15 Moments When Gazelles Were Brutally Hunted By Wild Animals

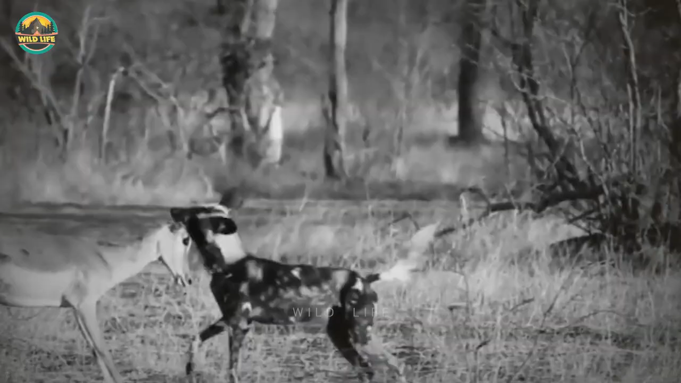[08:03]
The dog has already ripped one of the impala's ears off, but it's not able to take it down.